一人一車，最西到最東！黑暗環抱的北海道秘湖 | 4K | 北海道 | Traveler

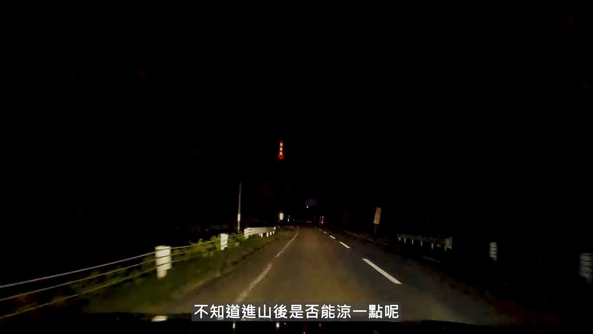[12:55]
不知道进山之后会不会凉一点呢踏上往蜜湖的夜路以导航来看并不算太远单体也就放着轻松的心情开起来大家看大家看等一下应该会有对耶你看这个东西太神奇了吧这应该是真的是雷云这么高Oh my God不知道那边会不会下雨啊
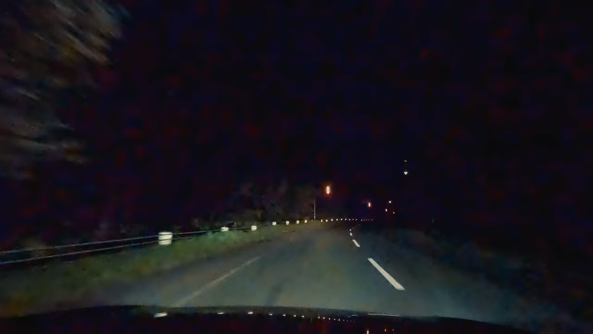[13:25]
在北海道开夜车如果你还不习惯这种全黑的环境一开始的确需要花点时间适应但在全黑的环境当中比起黑其实有另外一点在黑夜中出现的强光嗯对象车的远灯真的比黑还要更花时间去调整啊我猜这应该是北海道人的习惯至少我东进来
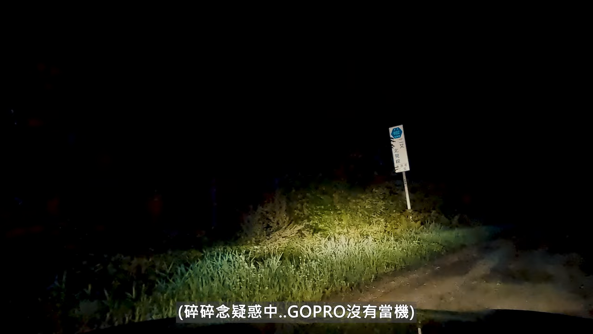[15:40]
右转路右转路看这路也太猛了吧
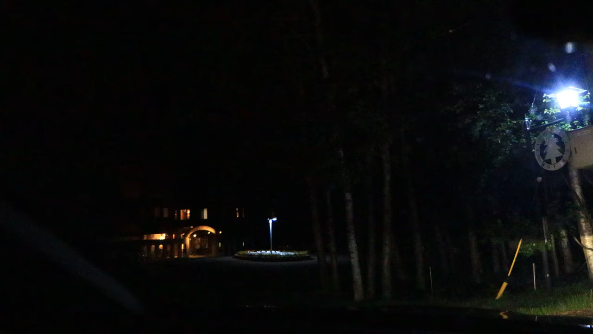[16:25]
大家看前面那里有看到吗这有一间法式料理餐厅我的天啊这个真的是荒郊野饮穷乡屁郎连手机都没有讯号